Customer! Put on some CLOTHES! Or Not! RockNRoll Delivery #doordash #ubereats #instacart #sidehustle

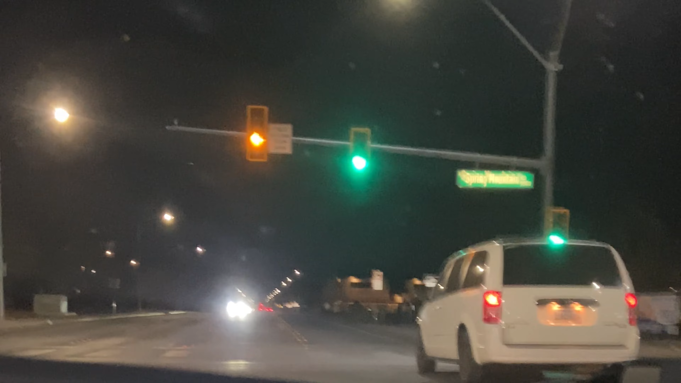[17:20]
Okay, so we're on a 3.3 mile jaunt over to 7-Eleven, pay $7.50.